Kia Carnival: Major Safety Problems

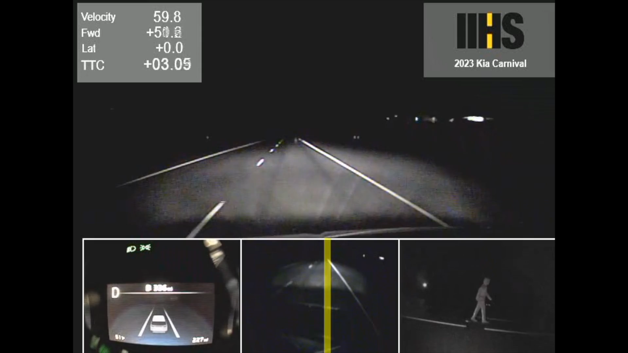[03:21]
With the vehicle colliding with pedestrians in most tested scenarios. This is especially a problem when only the low beams were running.